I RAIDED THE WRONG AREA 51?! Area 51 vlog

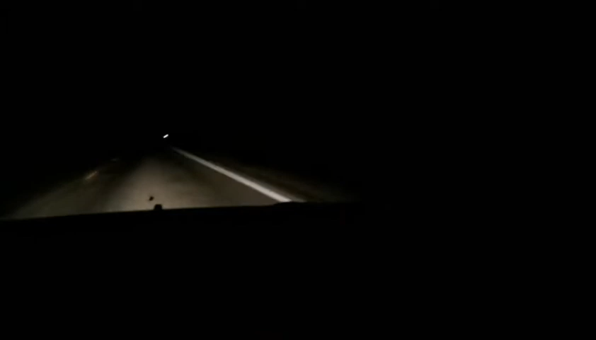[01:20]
It's, um, it's after midnight. Um, we just passed the Nevada sign. And my brain is like super zoned out right now. So I don't really have much to say. This road's nice though. The other road was nicer. It's the same road. We've been on the same road for like, Oh.
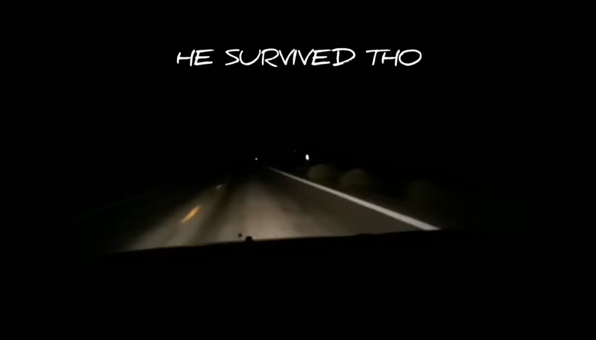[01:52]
It's okay. I saw it. I did. We missed it. I almost just cussed on video. I wonder if I got that on video. Did you, did y'all see that coyote? That was a fox. Fox, whatever. I don't know. It was either a fox or a pygmy coyote. Pygmy coyote. We're going to go with that answer. I like that answer better than fox. Well, now that I've had the living bejeebus scared out of me.
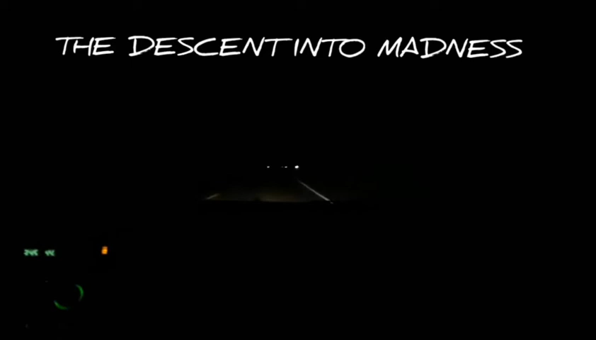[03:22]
Yeah. That's what people are going to be saying in a few days about area 51. I just saw reflective lights way off in the distance. Uh, we are clearly being hunted by antelope. Do rocket launchers have reflectors on them? I feel like that would be anti, like productive. No. Hey guys, look where I am.